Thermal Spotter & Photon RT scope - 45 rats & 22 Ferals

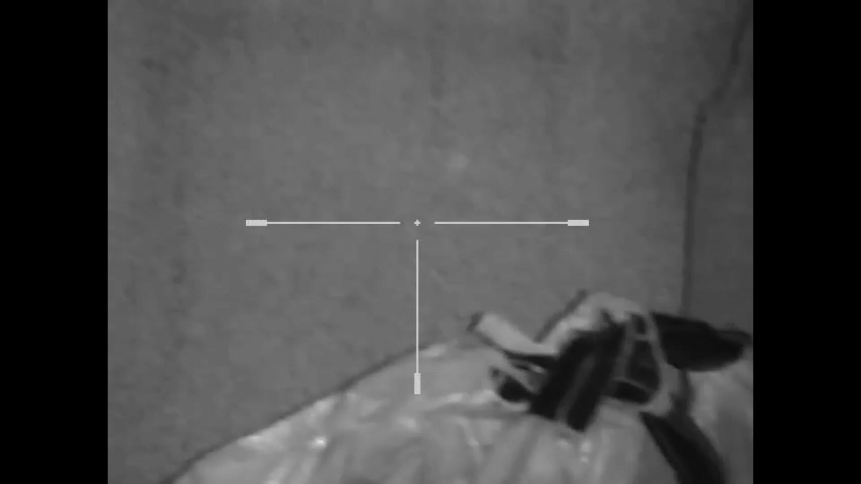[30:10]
That is a rat, clear as day, on the other side of a blue polythene curtain. Problem is, through the night vision, I won't be able to see it. This is where a thermal scope would come in handy. I believe it's a rat.
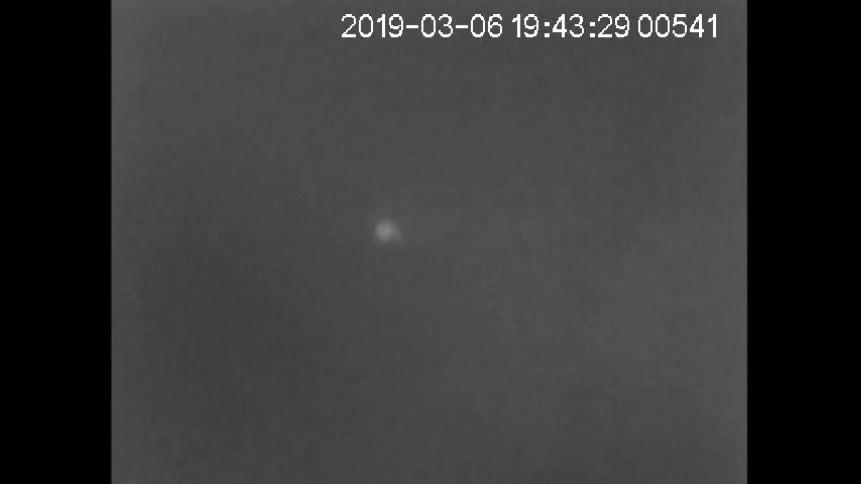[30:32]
Clear as day as well. Oh yeah, there it is, sniffing around. See what I can see through the night vision scope.
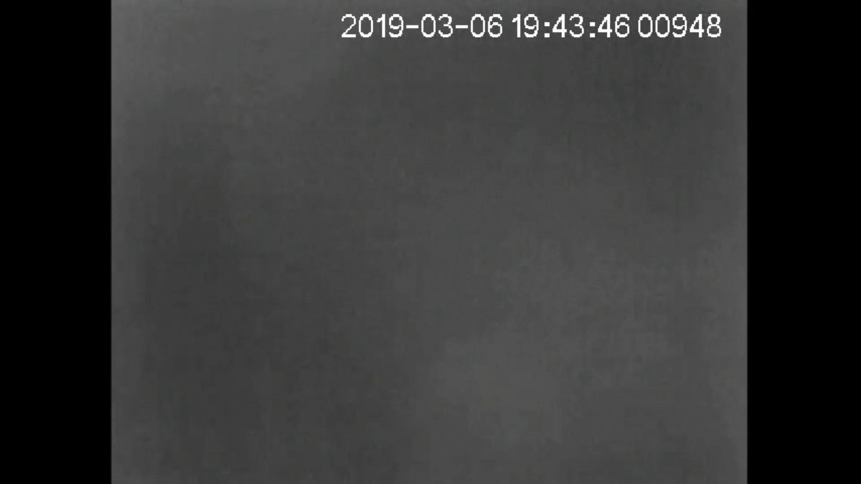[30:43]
So, the rat is about here.
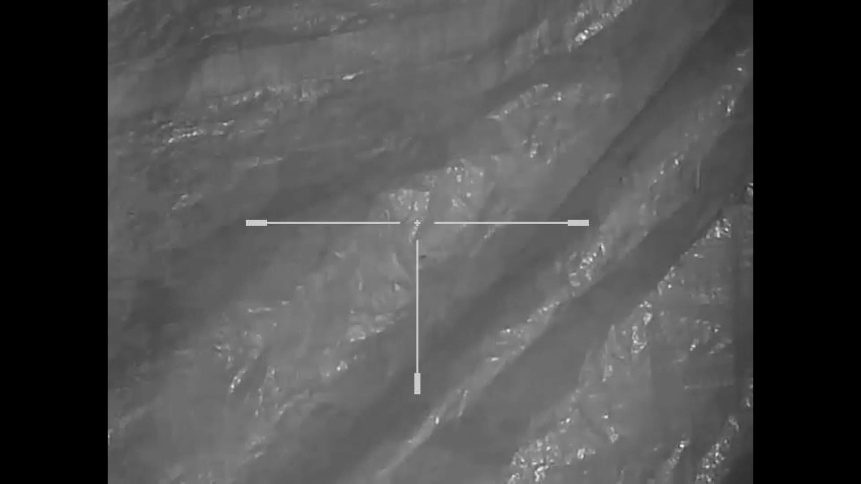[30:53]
Let's have a look through the thermal. Through the thermal, the rat is moving slightly. Oh, here it comes.
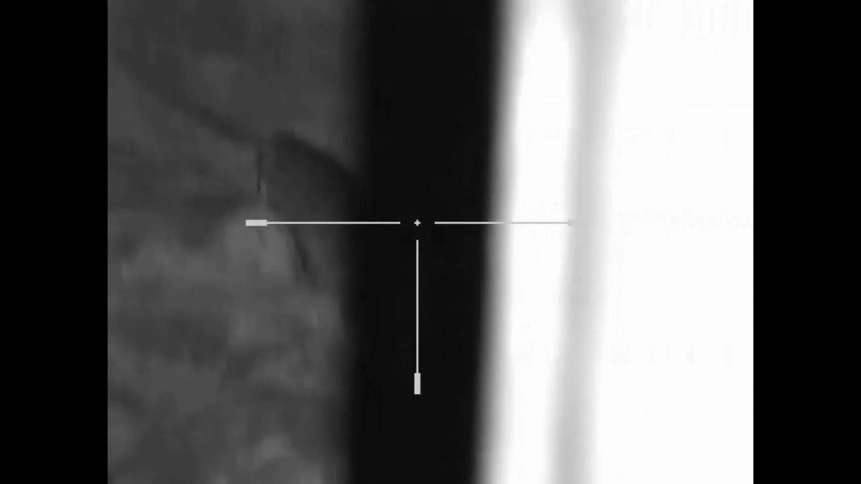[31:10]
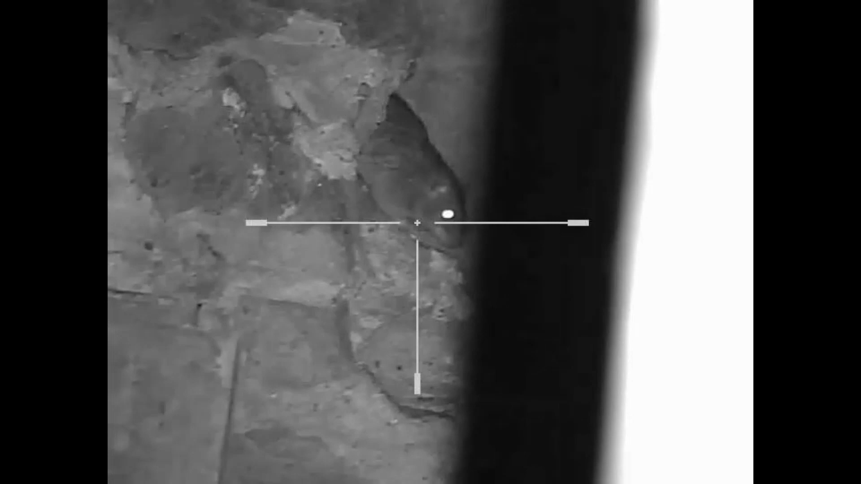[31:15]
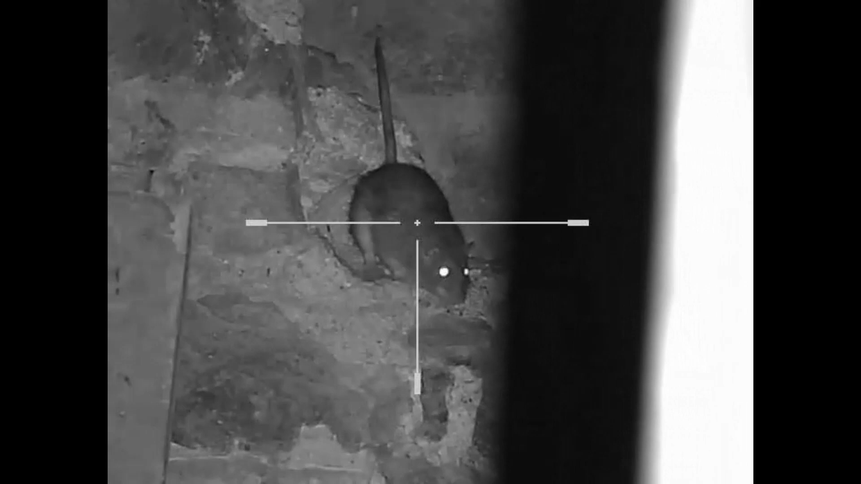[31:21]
I think I might have got that. There's a rat over there on the far wall, just behind the this machinery.
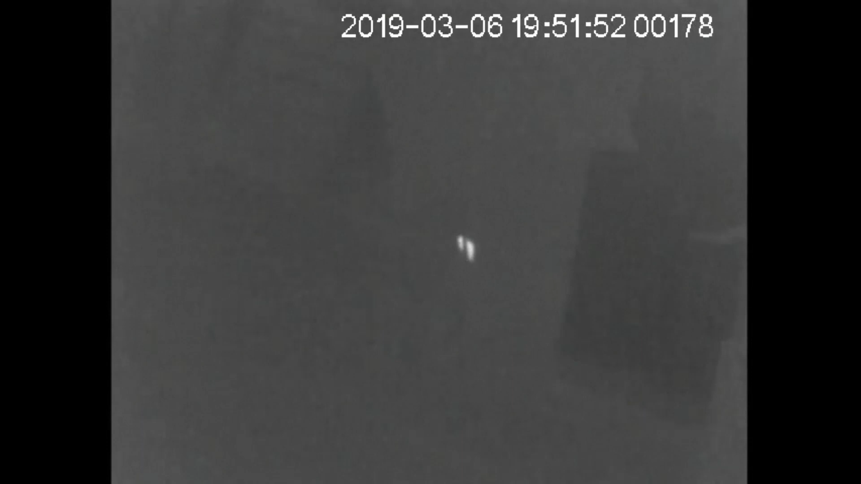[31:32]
No way I'm going to shoot it through those cables and pipes.
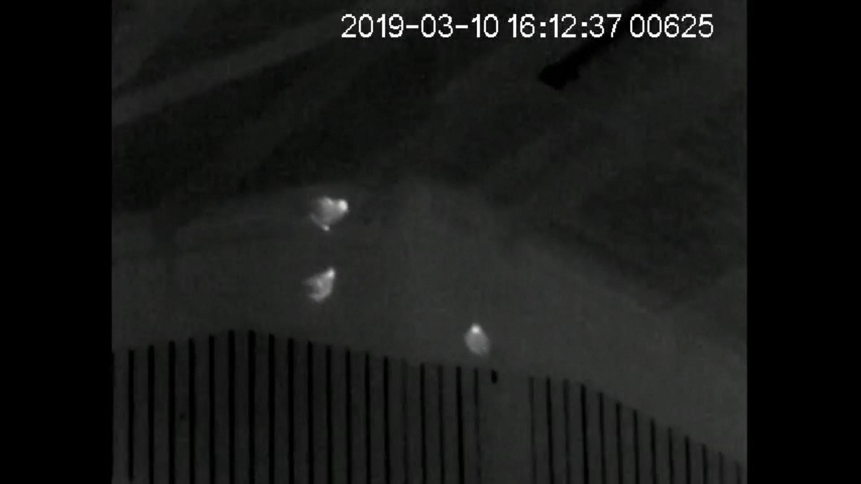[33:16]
Usual kit for rats, but this is broad daylight. So we'll give it a go.
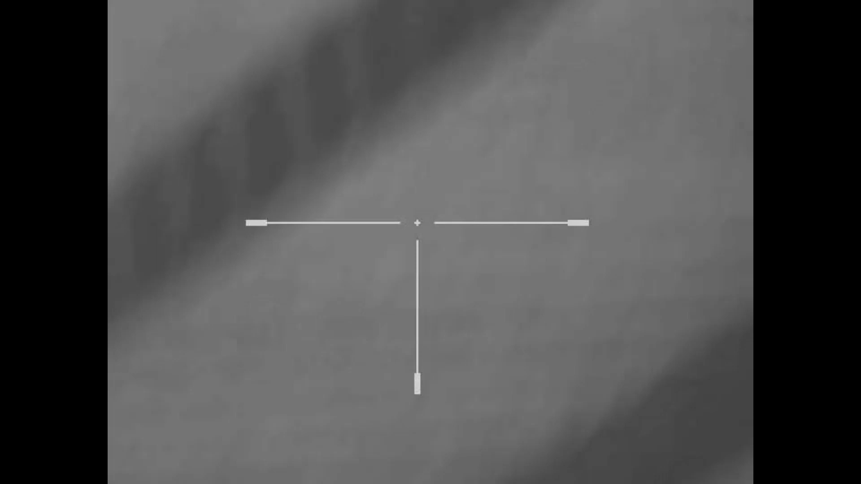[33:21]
Right, there are four pigeons here.
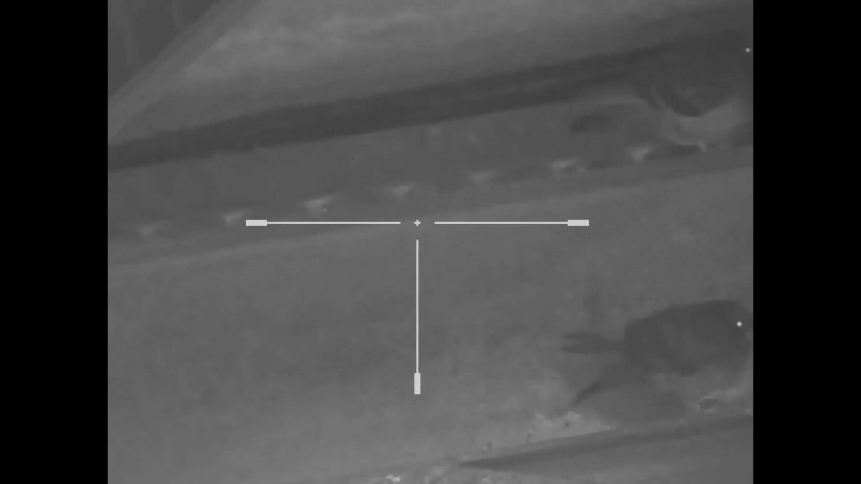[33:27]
Let's see if we can get one or two of these. Steel backstop, 17 meters range.
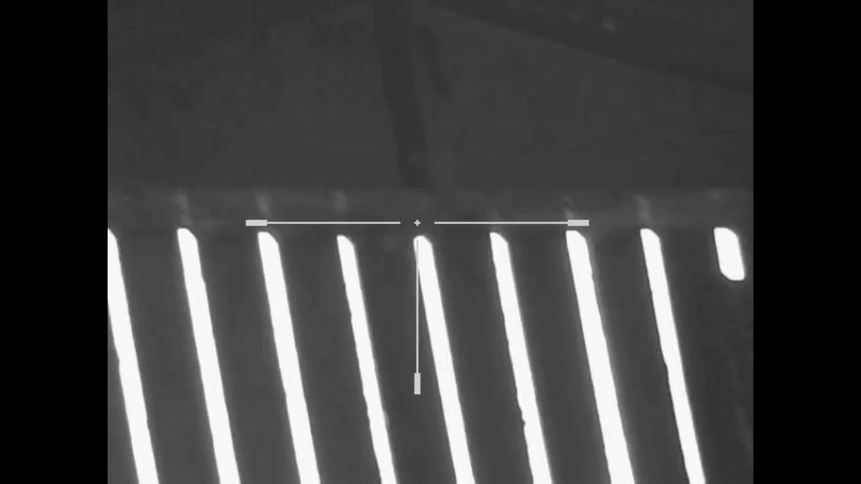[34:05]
There's one over there, nestling on a beam.
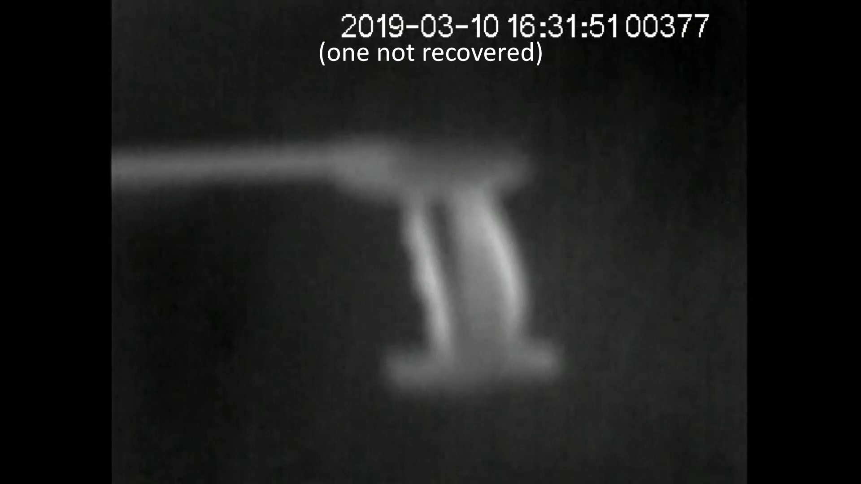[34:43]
Job done for now. Ah, the grain is gone and there is a rat.
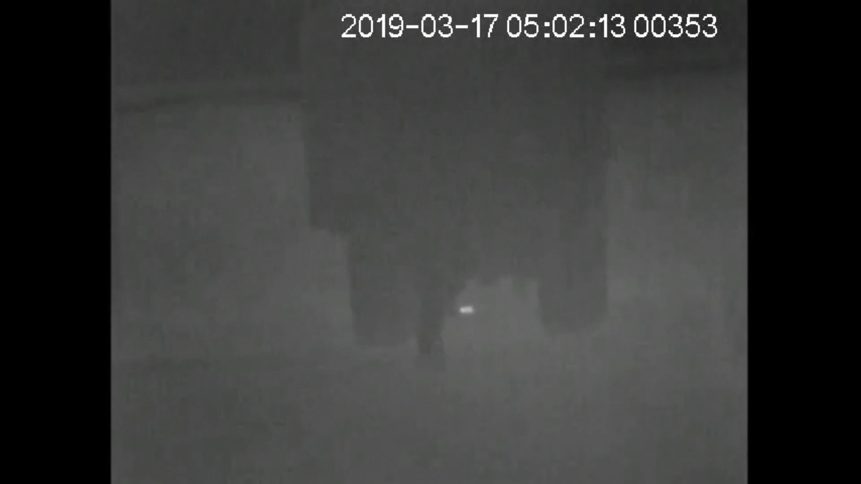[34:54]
Oh, and there's a rat there as well.
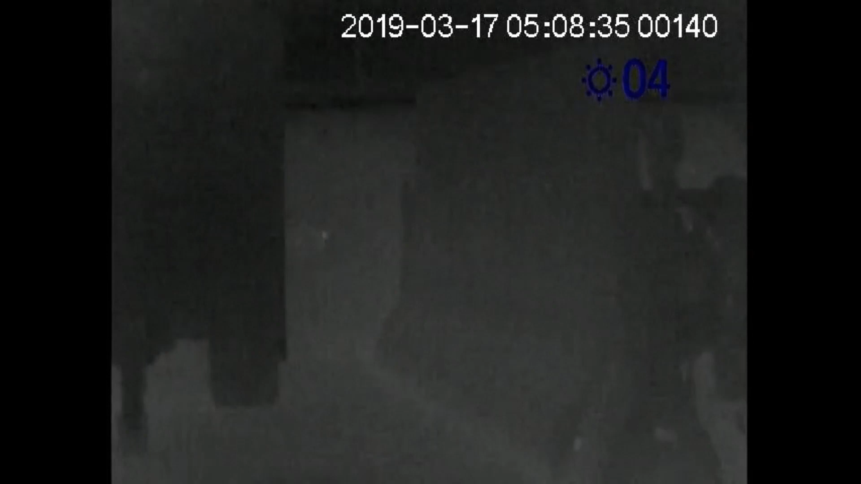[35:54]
So that's the crevice in which I just shot a rat, and I think it has died in the crevice.
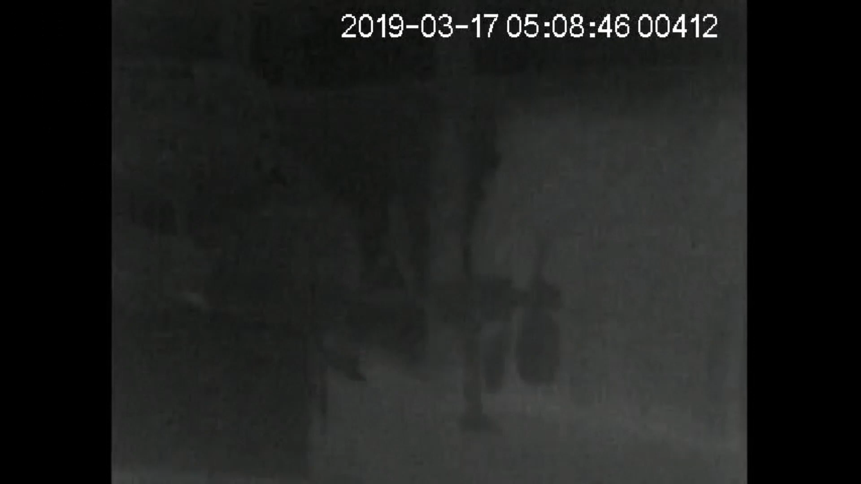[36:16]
Thermal is nice and distinct today.
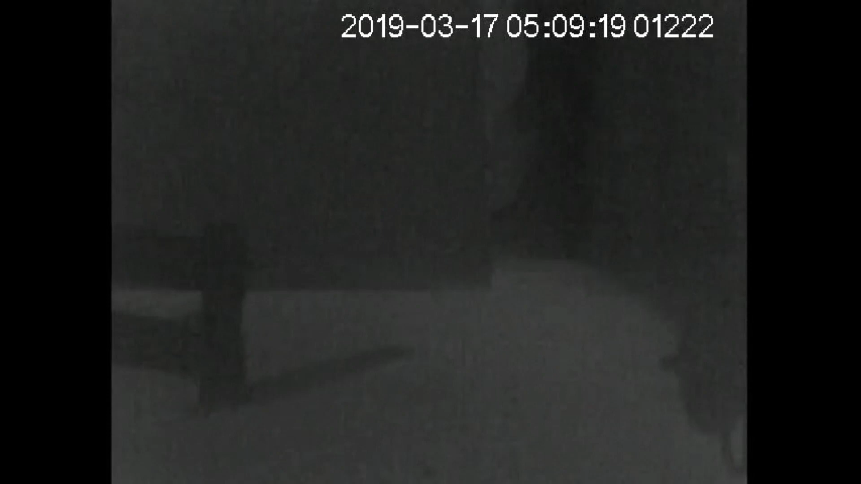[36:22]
I think last time I used this I might have spoiled it by breathing on the lens accidentally, because it was very indistinct.
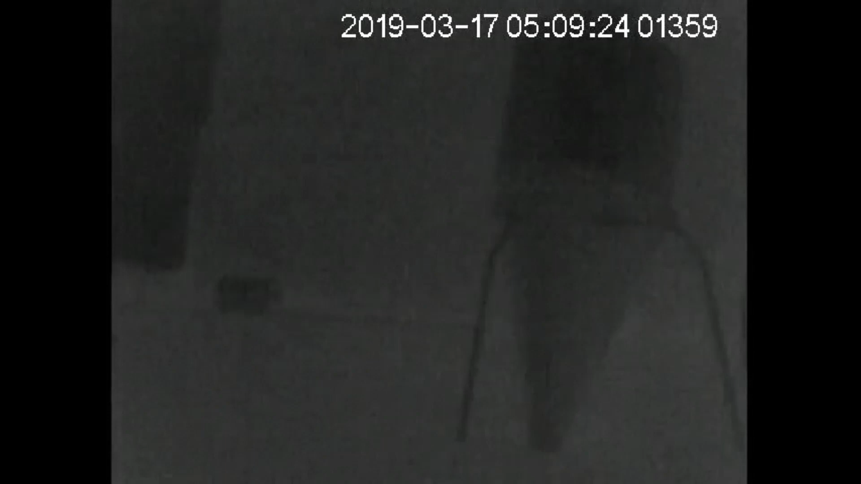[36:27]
But today it's crisp.
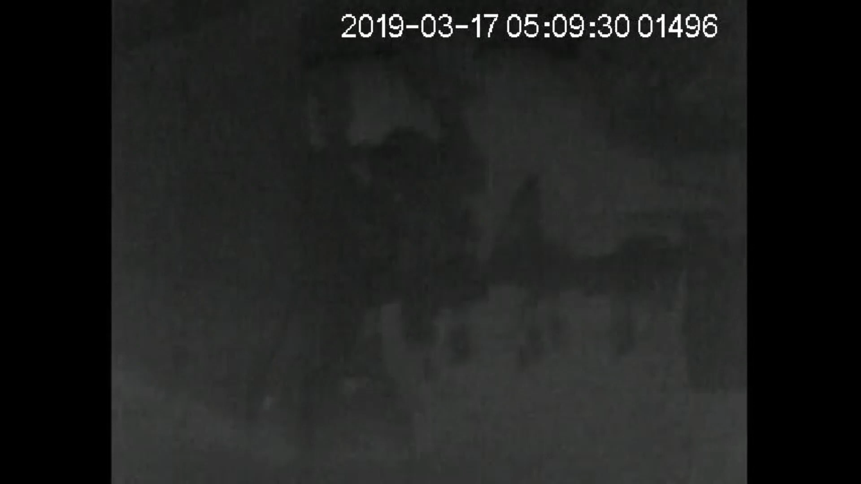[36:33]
pitch darkness, of course, and the noise is the wind rattling the barn doors.
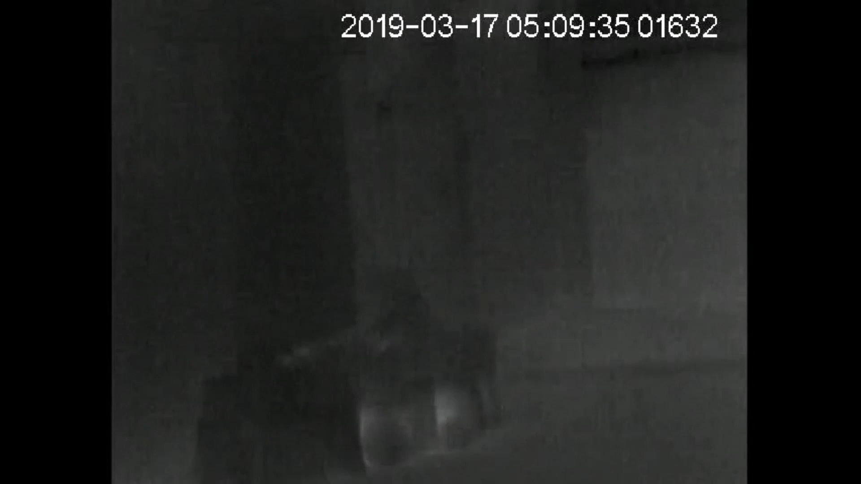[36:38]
Oh, there's a rat on top of those sacks.
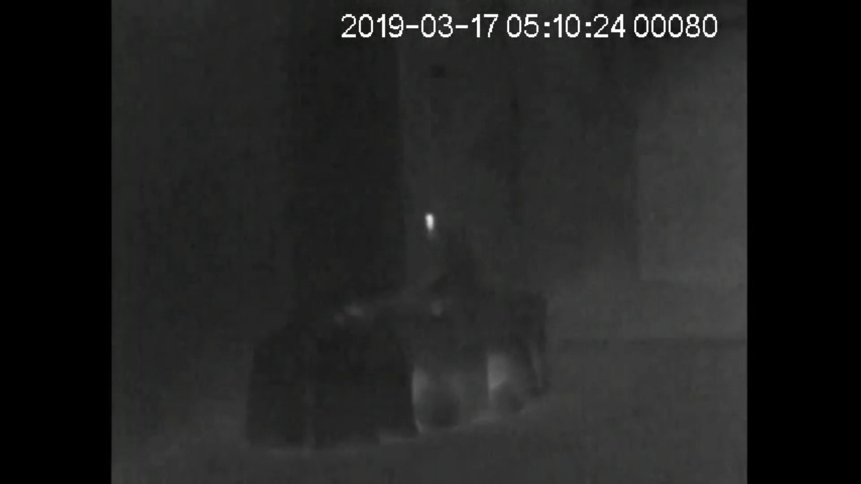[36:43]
That's the rat I just saw.
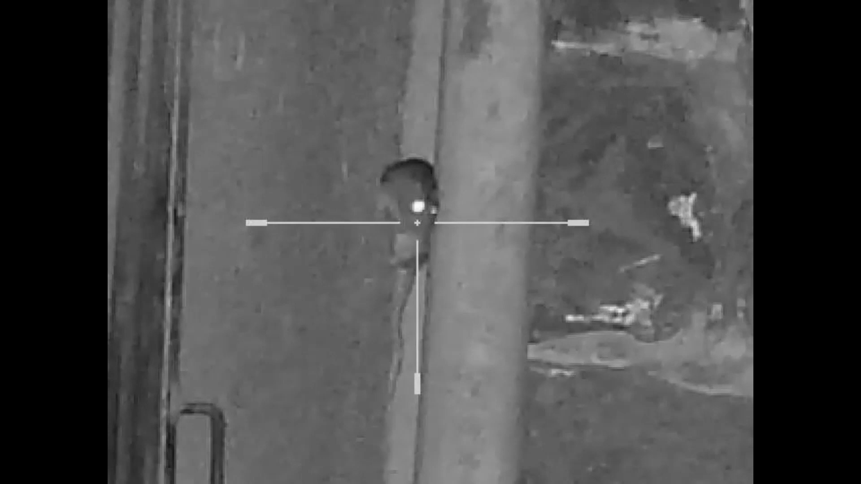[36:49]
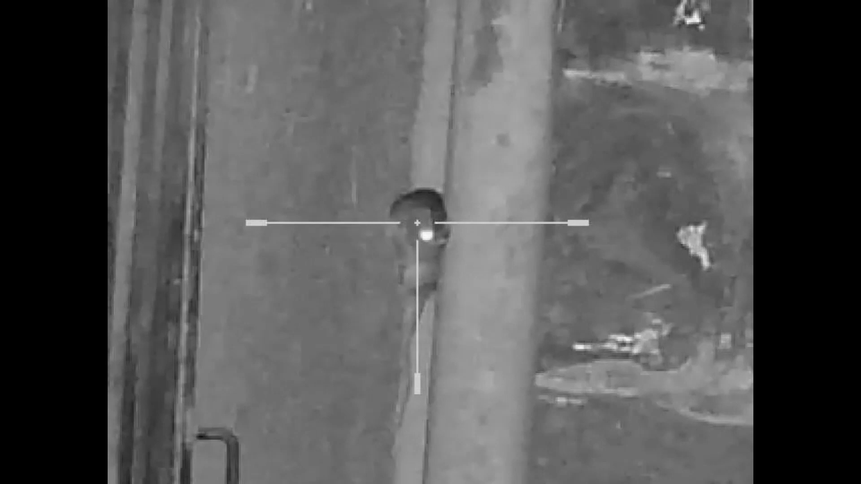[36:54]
Good shot.
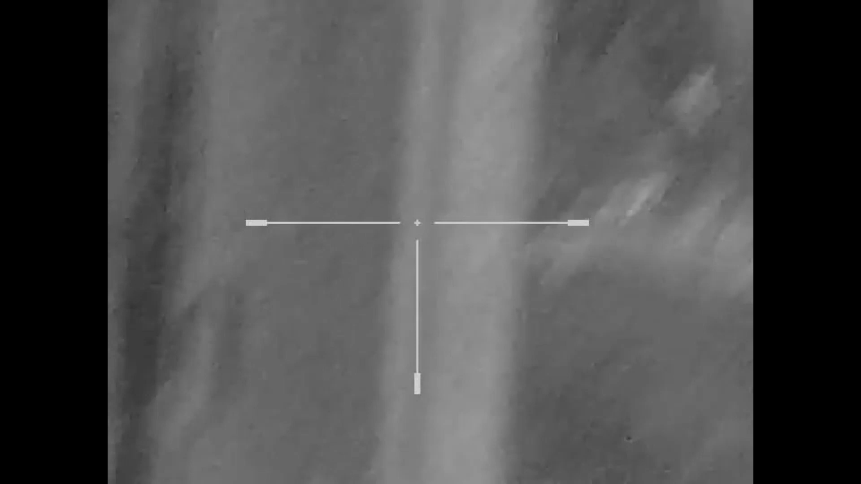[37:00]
There's the rat. Second rat I shot this morning.